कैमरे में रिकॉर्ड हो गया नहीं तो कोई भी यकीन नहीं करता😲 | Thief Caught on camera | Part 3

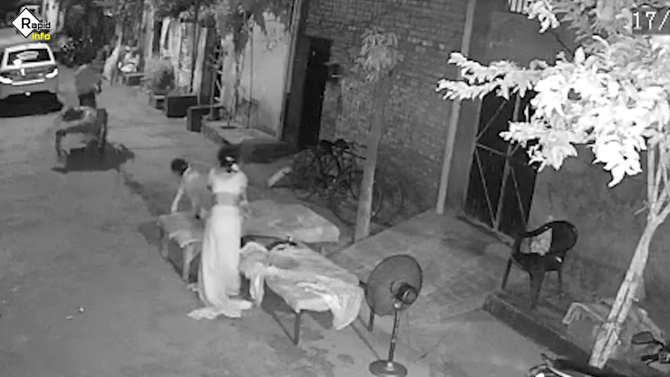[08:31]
सबी लोग भी उठकर बाहर आते हैं तब तक वो बच्चा चोर वहाँ से बाग चुका होता है लेकिन गनिमत ये रही कि यहां पर बच्चा चोरी होने से बच जाता है तो दोस्तो रात के समय पर बाहर सोने से पहले इस बात को जरूर ध्यान में रखे